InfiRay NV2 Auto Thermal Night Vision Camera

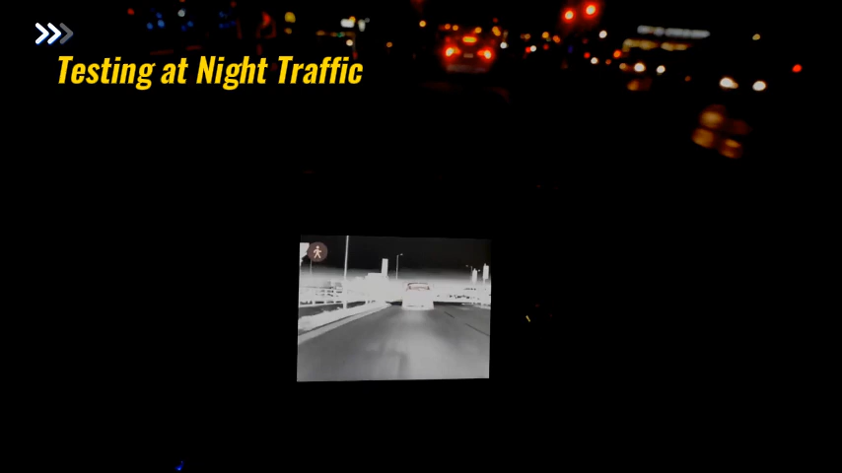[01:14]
Just warned me of some people on the side of the road.
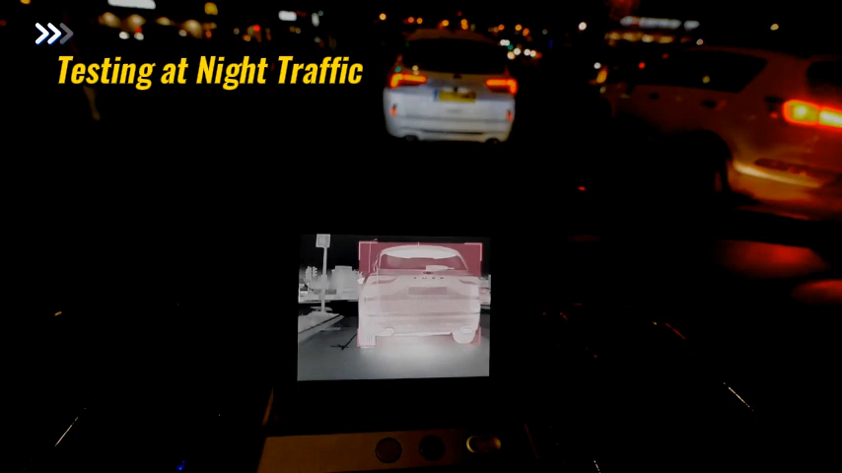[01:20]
It just told me there the car ahead was moving, just in case I weren't paying attention to the traffic. Right, let's go out to town a little bit and see if we can find a darker road.
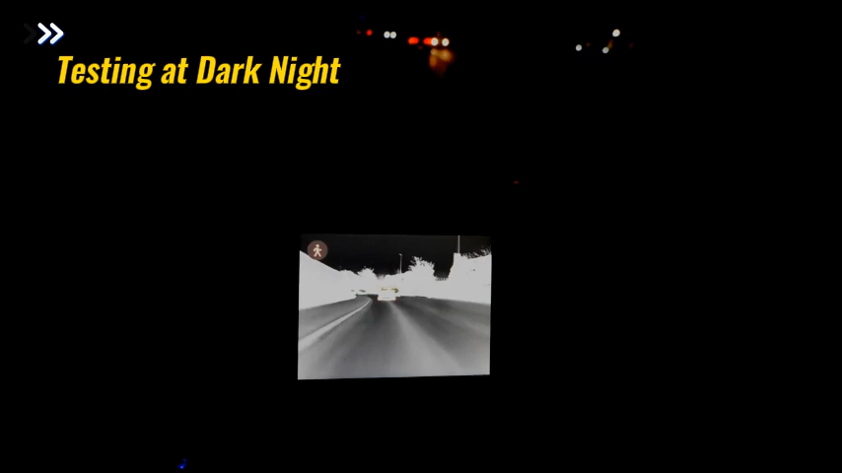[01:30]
Right, we're just about to head onto a truly dark road. This is the last of the streetlights now.